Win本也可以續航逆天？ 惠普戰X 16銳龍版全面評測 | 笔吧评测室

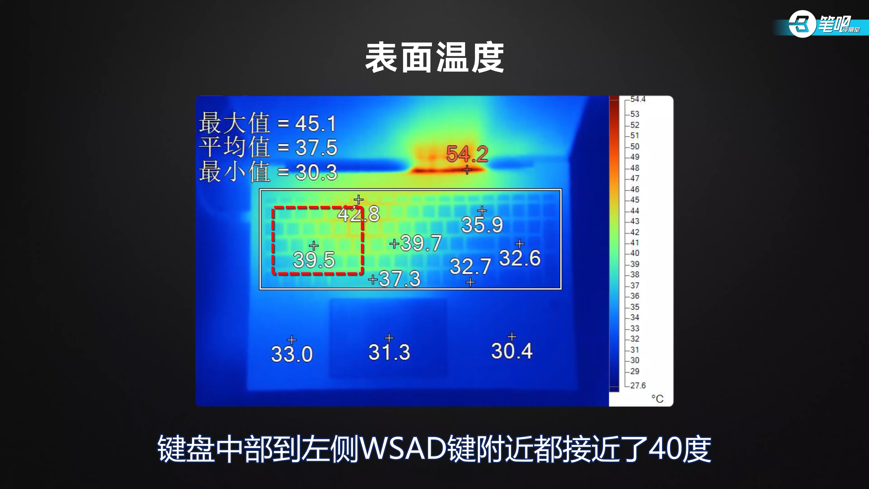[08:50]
On screen: scale top 54.4°C
8度出现在了功能键区温度不算高啊 但是热量面积较大 而且偏向一侧键盘中部到左侧WASD键附近都接近了40度罐托位置也有30多度地面最高温度44.
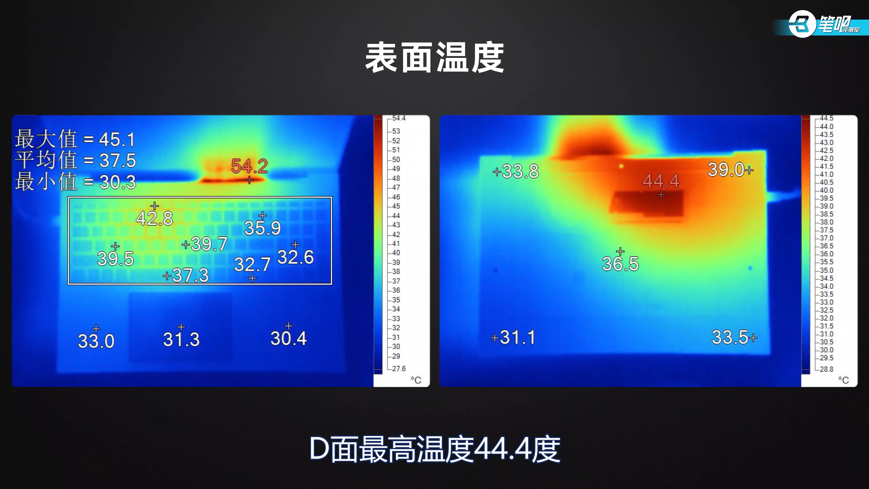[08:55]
4度 热源同样呈现出偏致风扇噪音同样不小 达到了47.